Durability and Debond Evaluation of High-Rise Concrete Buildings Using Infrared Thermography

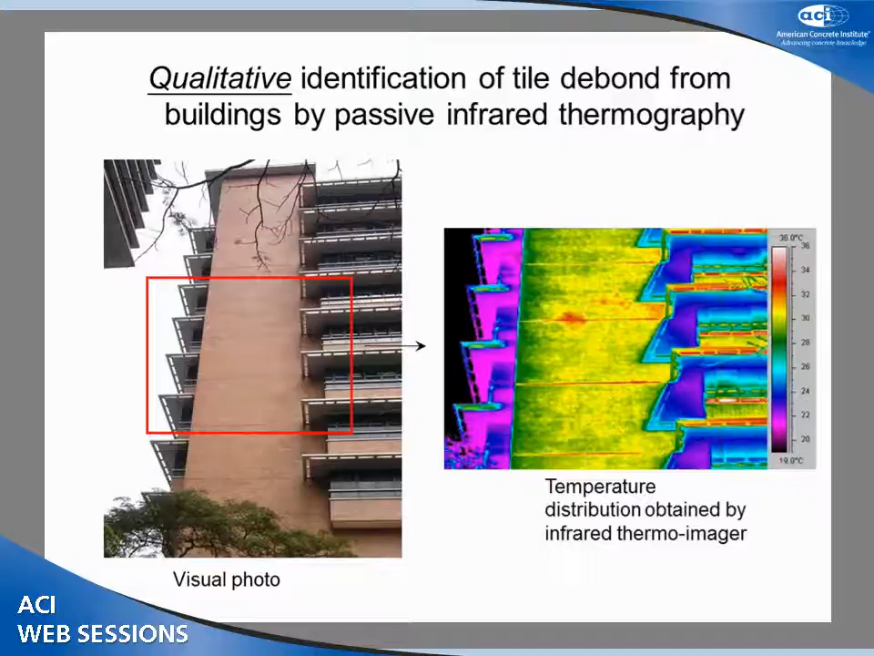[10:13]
On screen: scale top 36.0°C, scale bottom 19.0°C
And this is a temperature scale of 18 degrees Celsius to 36 degrees Celsius. The very hot area is about 34 degrees Celsius. Okay, so we can see there's something underneath. Okay, that may be of a concern. And this is also on campus. In our campus, this is it's not a flat surface, but it's around the surface, but still see there's some concern area. But this is traditionally done in a qualitative infrared way, meaning the temperature scale,
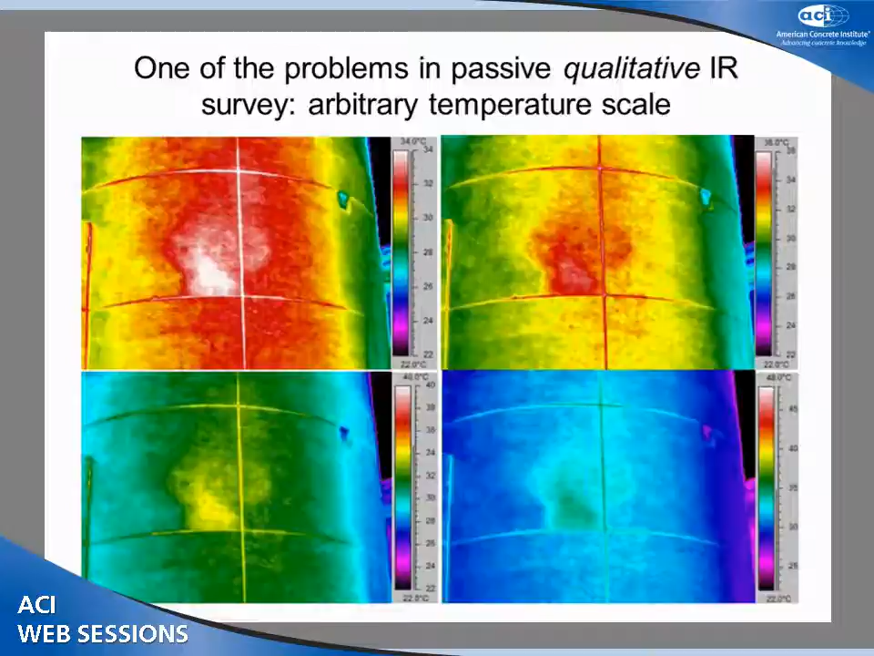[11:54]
So we cannot be used as a quantitative measurement. So we are proposing to improve on that by using something that we propose to do it in a quantitative way. Okay, this is the requirement of the scheme.